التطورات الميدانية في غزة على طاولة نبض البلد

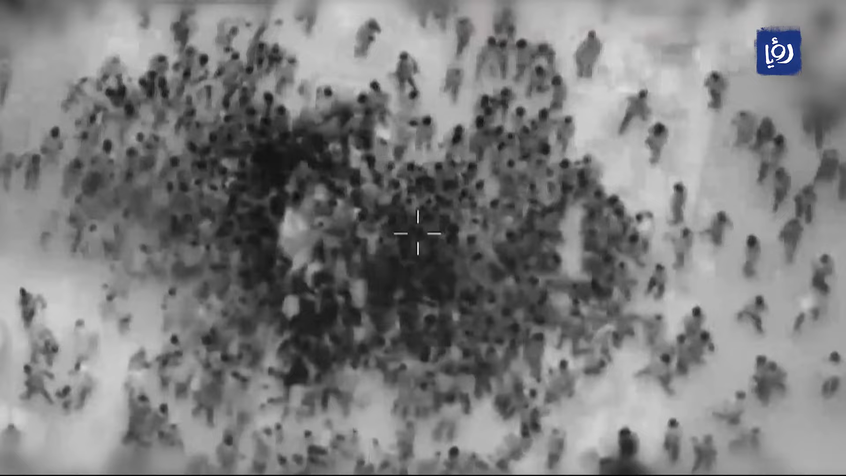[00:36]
هذه الانتقادات على أغلب المواقع الإخبارية فخرج بروايته على لسان
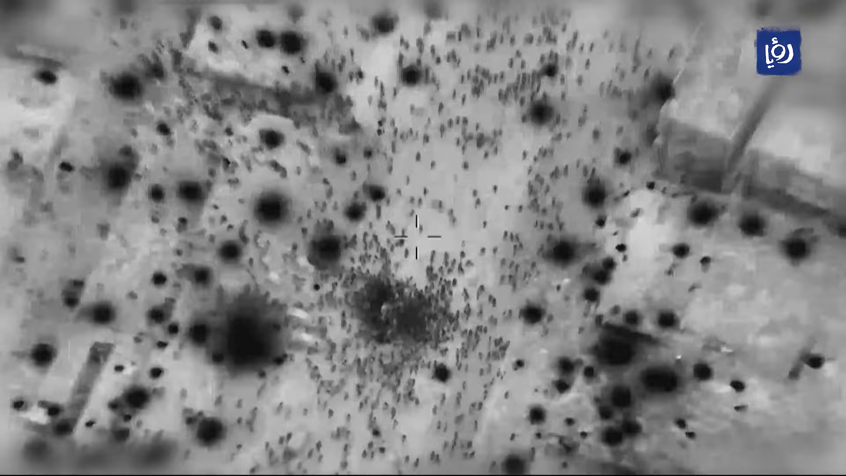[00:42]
الناطق الإعلامي باسم جيش الاحتلال وقال أن الشهداء الذين راحوا ضحية هذا الحادث ثم نتيجة تدافع حصل بالقرب من شاحنات توزيع المساعدات
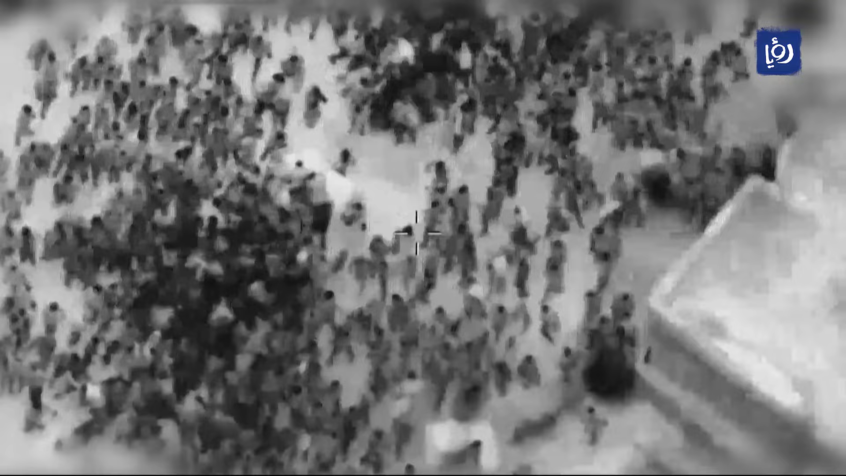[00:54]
نعم من نبض البلد سنؤكد بالخرائط والصور الجوية أن ما حصل وننقض الرواية الإسرائيلية
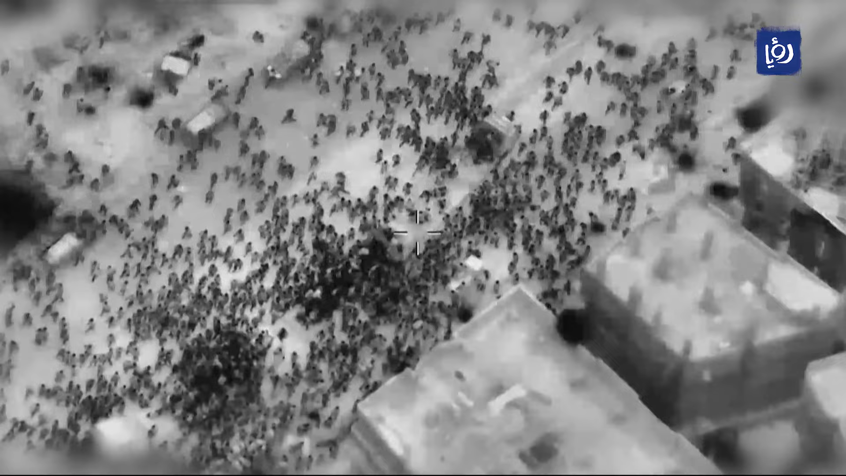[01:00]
ونكذب الرواية الإسرائيلية ونعزز من خلال المقاطع التي نشرها جيش الاحتلال المقاطع المصورة أن ما حدث وعدد القتل الكبير والشهداء
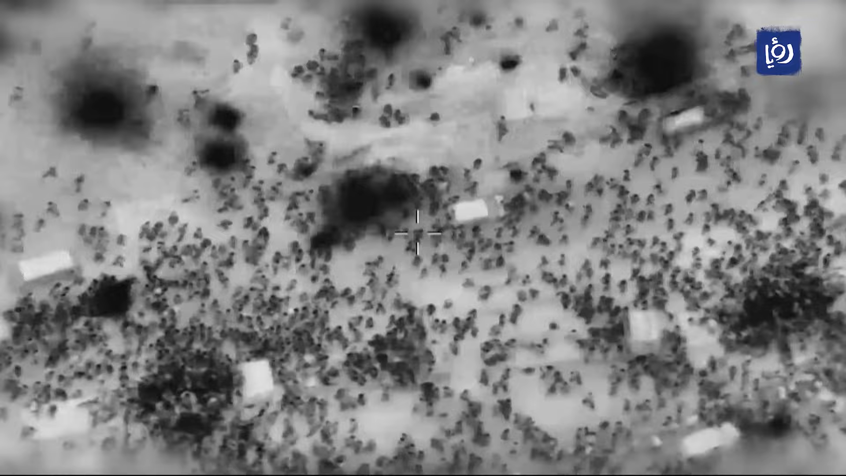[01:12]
الكبير الذي وقع أثناء هذه الحادث هو نتيجة إطلاق النار من قبل قوات الاحتلال والتي تعتبر في كل الأعراف الدولية جريمة حرب نتيجة إطلاق النار على مدنيين
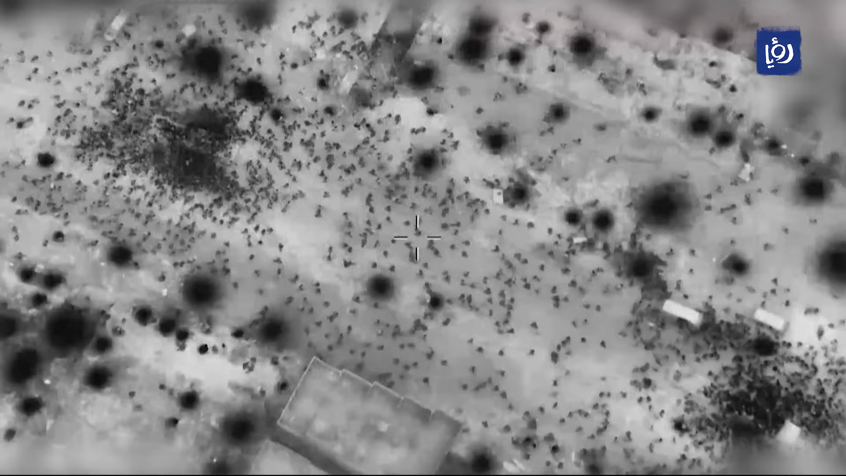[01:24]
عزل أثناء محاولة وصولهم إلى المساعدات في هذا المقطع الذي
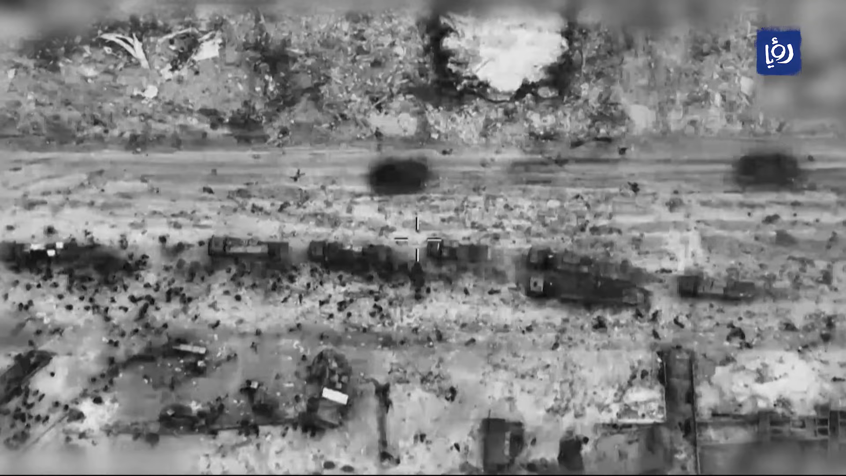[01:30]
بثته قوات الاحتلال مصور من قبل الجو تظهر هذه الشاحنات على الطريق هذا الطريق قريب مما يعرف بدوار البساتين هذا الدوار في شمال
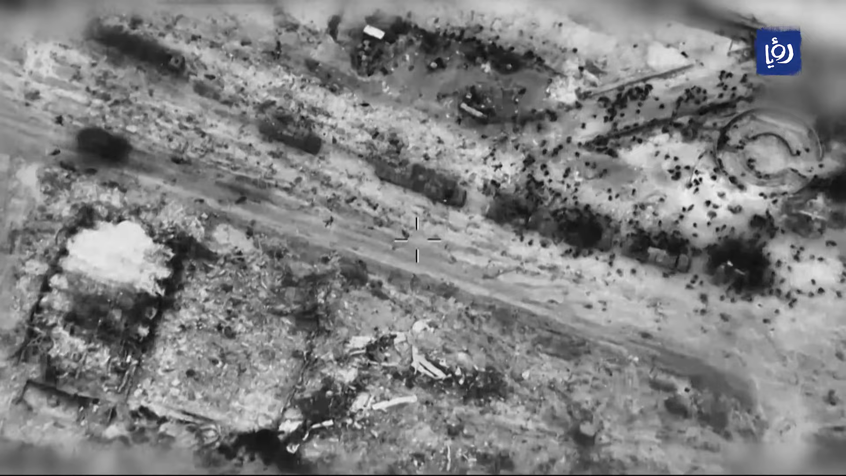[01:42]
قطاع غزة على شارع الرشيد مباشرة ونرى الأعداد الكبيرة من
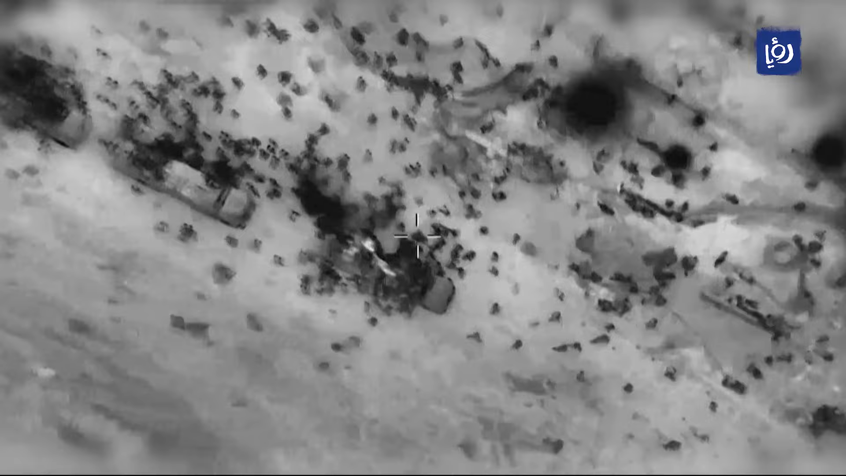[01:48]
المواطنين يحاولون الوصول إلى شاحنات أو إلى المساعدات التي جاءت إلى
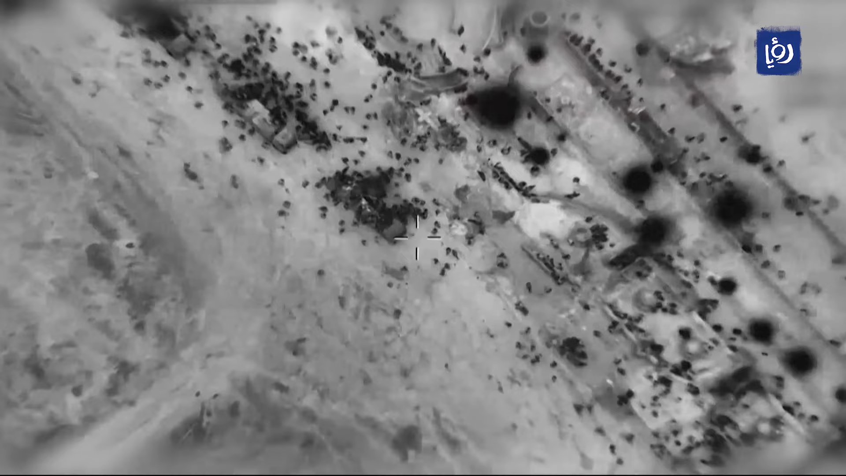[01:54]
شمال قطاع غزة نذهب إلى الصور الجوية التي تم الحصول عليها وتعزيزها